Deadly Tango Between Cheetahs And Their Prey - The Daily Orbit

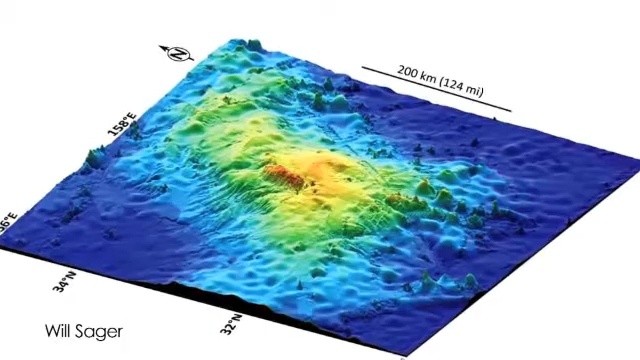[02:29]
Temu Massif covers 120,000 square miles, six times larger than Hawaii's Mauna Loa, which is the largest active volcano on Earth.
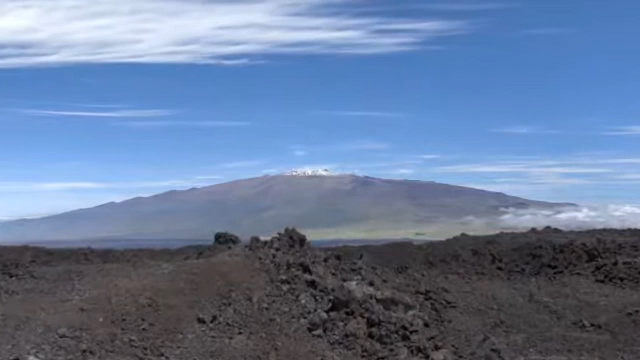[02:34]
Temu Massif isn't the steep cone you would expect,
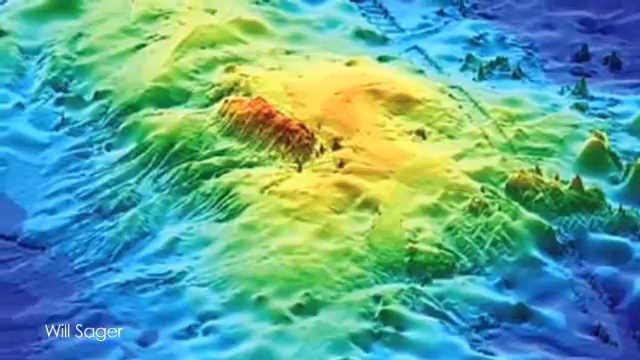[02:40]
but has a uniquely low, broad shape formed from lava that flowed great distances.